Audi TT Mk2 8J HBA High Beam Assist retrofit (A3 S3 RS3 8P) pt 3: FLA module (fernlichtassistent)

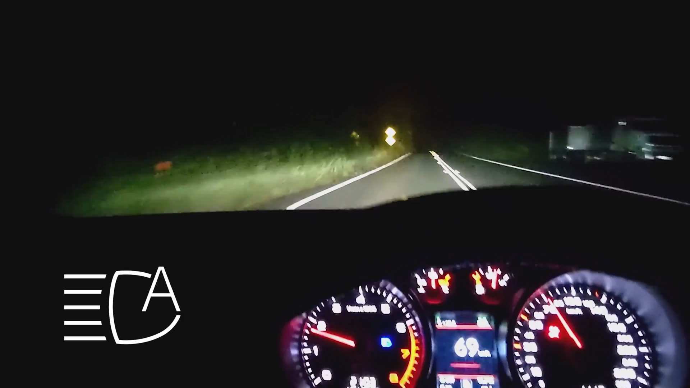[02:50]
when they're turning on by themselves I'm putting this icon up on the screen and you can also see that it's active in the dash as well so remember here that whenever these are turning on or off I'm not pressing anything so this is all being done by the automatic sensor in the HPA mirror unit that I installed in the video that you watched previously so here we go again I'll just let you watch how it works
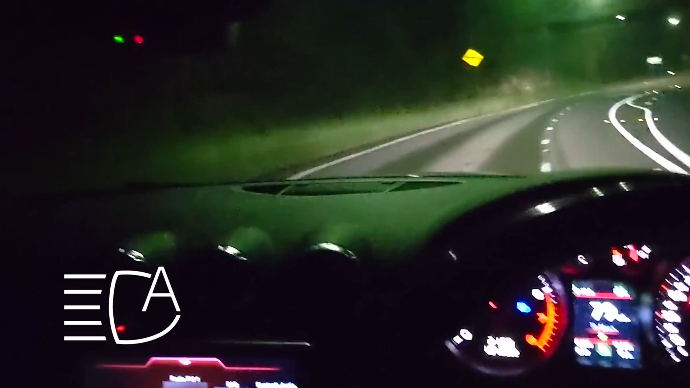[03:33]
now that I've caught up with the car in front of me the HPA is not going to activate so I'm just going to pull over here real quick and wait for the road to clear up here